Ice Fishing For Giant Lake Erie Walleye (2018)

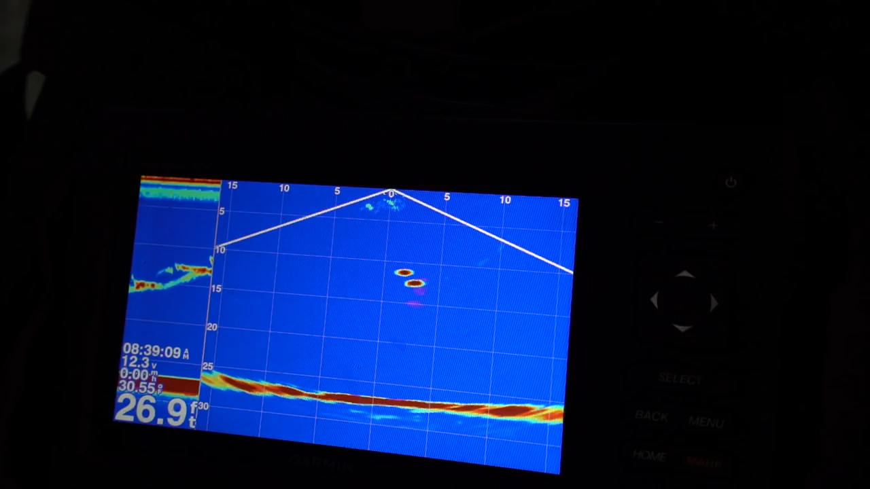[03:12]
Coming up to me, come on. Eat it, eat it. Got this mark up to 12 foot now. Still won't hit it. He's almost at 10 foot of water, all the way from the bottom. That was the first mark of the day.
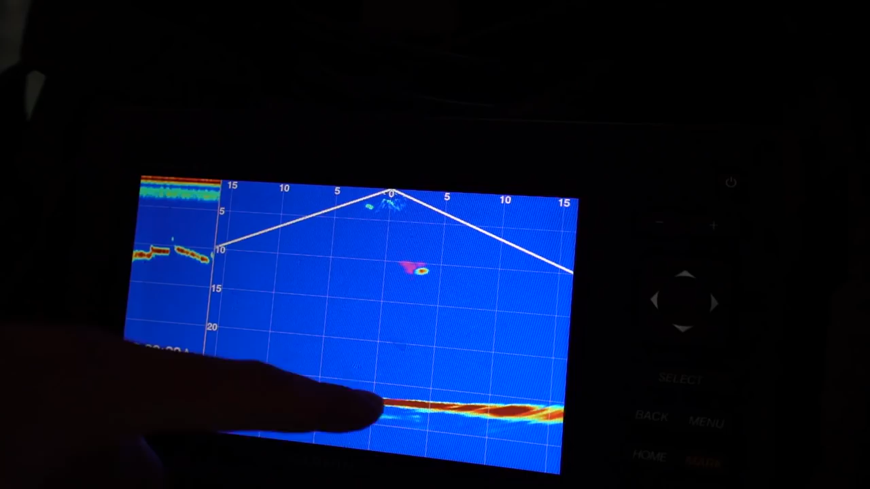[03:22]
As you guys saw, I raised him from the bottom. Literally to 10 foot, you still wouldn't hit it. Not even set up yet. Just got the GoPro. That's a good sign that we are on a good spot.
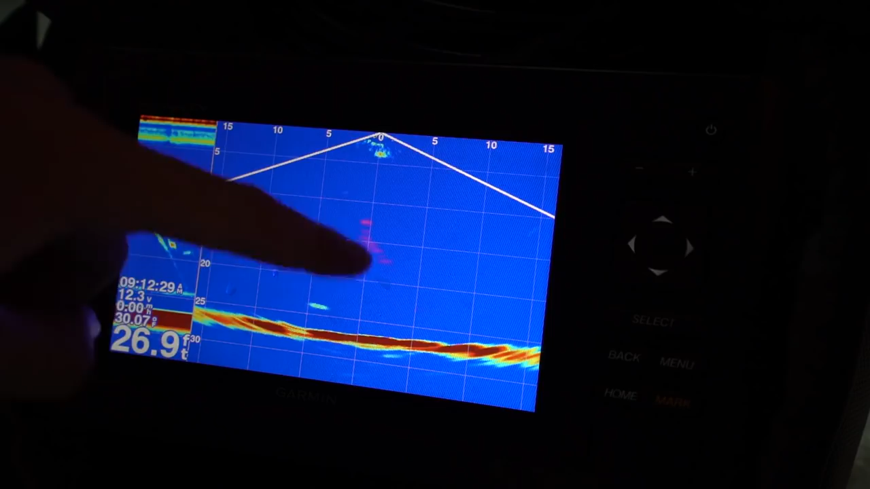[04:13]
On screen: depth 26.9 ft
Oh, now he's going down. Now he's going down and to the right. Let's see if I can get his attention again. Nope. He went down that way, so he's at least 5-6 feet to the right. This is two fish in a row now that I've gotten to chase up the jigging wrap and they have not committed.
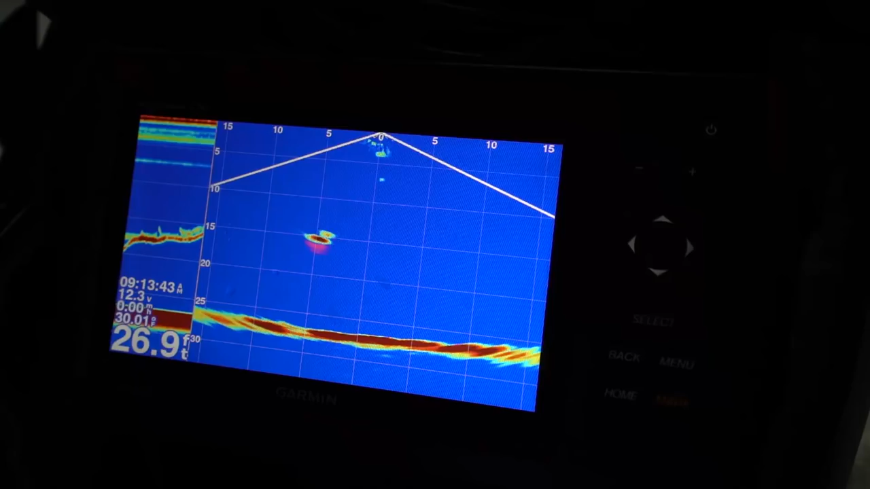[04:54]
Got this one up to 15 foot now. This might be the same fish. I'm not sure. Oh, and he shot back down. Look at that. Shot down and to the right.